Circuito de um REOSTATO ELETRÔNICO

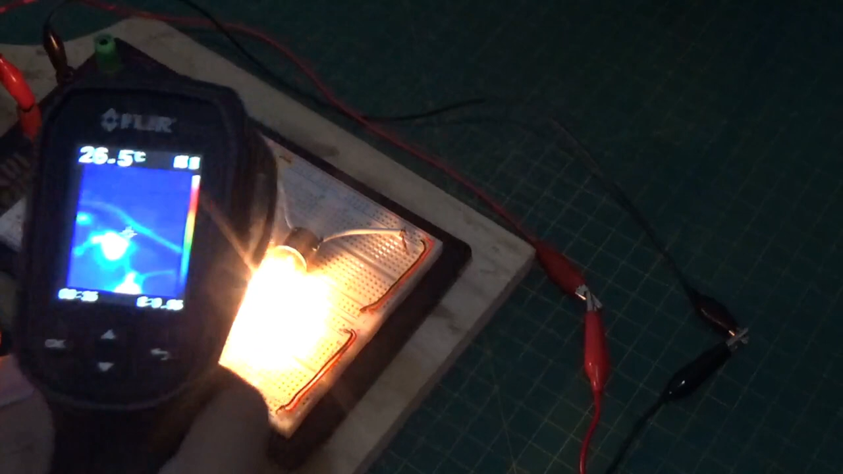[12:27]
On screen: spot 26.5°C
Olha aí. A lâmpada. Está vendo, pessoal?
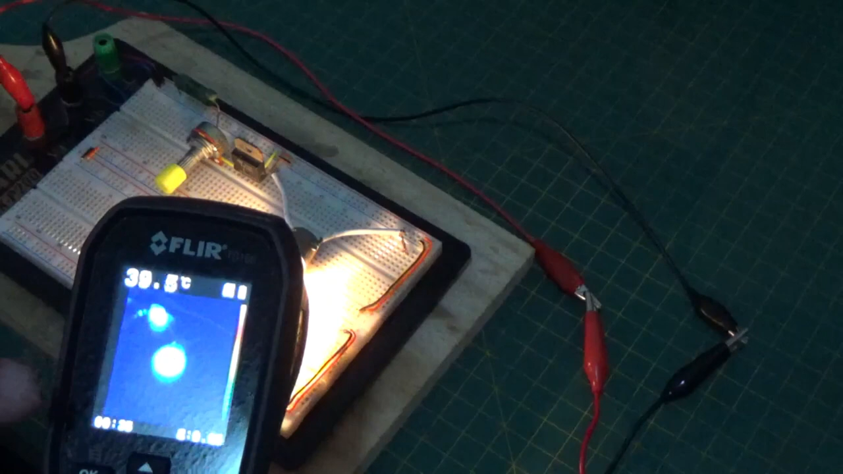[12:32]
Bem aqui no meio é a lâmpada. Consegue pegar, diretora? Colabora aí, porque eu não posso te ver. E aquele vermelhão ali, em 54, 60 graus, é o transistor, pessoal. É esse cara aqui. Olha lá. Onde está o meu dedo? Olha a quentura desse cara.
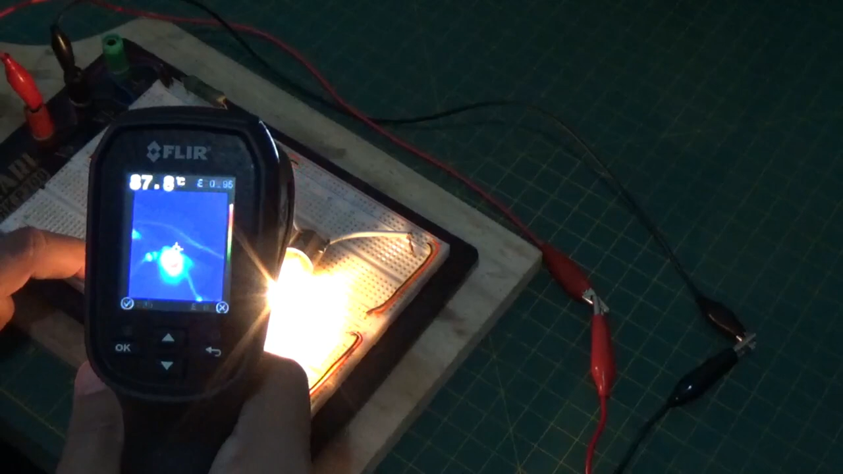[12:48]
90, 87 graus Celsius, pessoal. Está vendo?
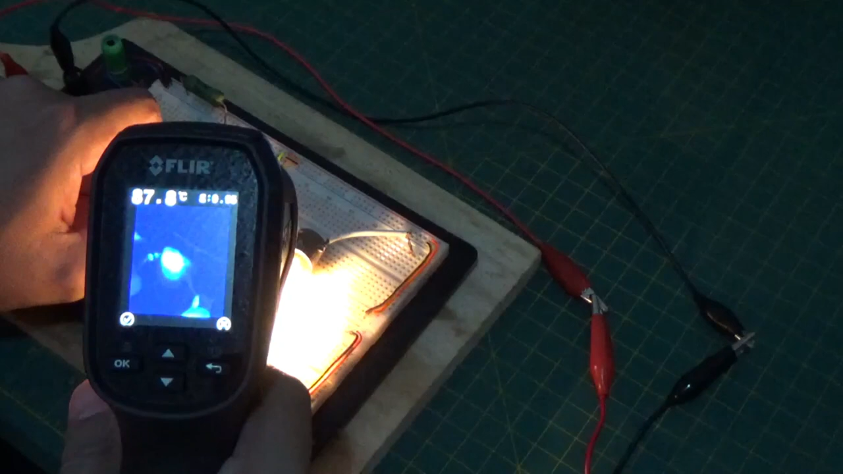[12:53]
Pessoal, ele dissipa muita potência para controlar o circuito. Olha lá.
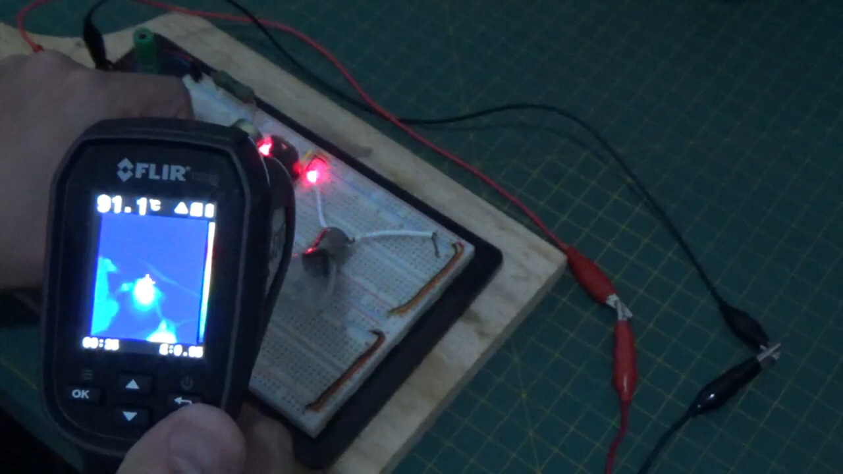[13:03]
90 graus que ele está. Está super quente. Está fervendo água. Então, é isso.
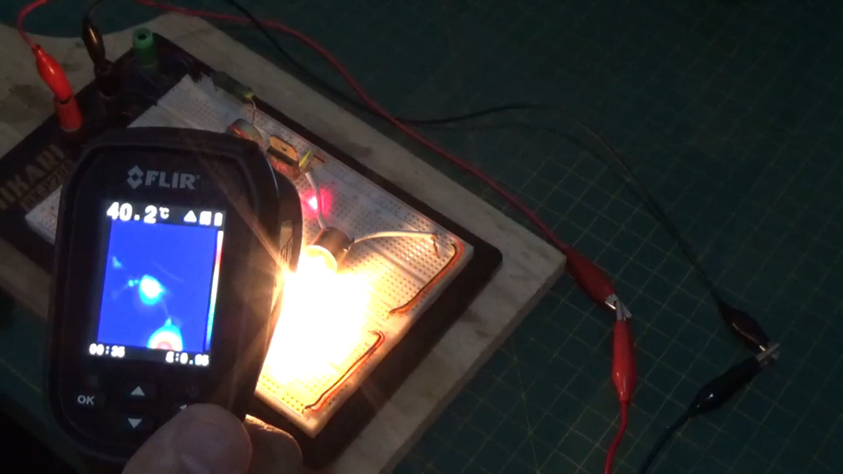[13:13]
On screen: spot 40.2°C
Esse é o motivo de que esse circuito aqui não é de bom rendimento. Ele parece que está em 50, mas não é não. Olha lá.
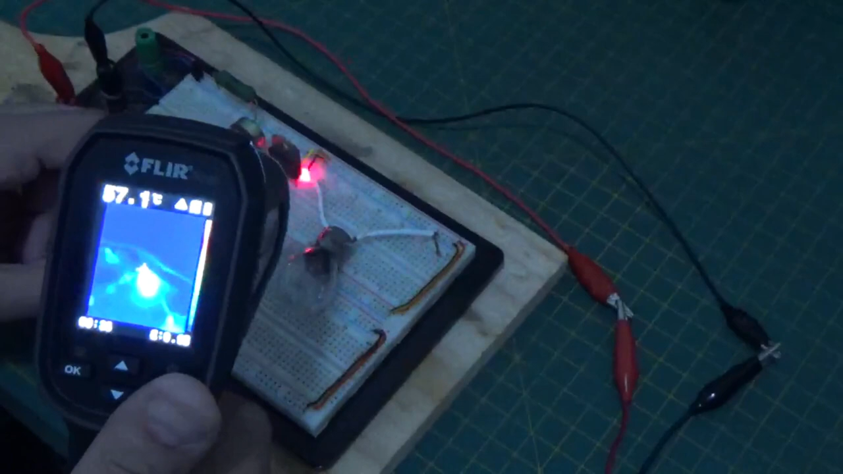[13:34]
Olha lá. Já aumentando. De novo. 81. E assim a gente vai. 70. E vai aumentando. Pessoal, então é isso. Eu digo que está super quente isso aqui.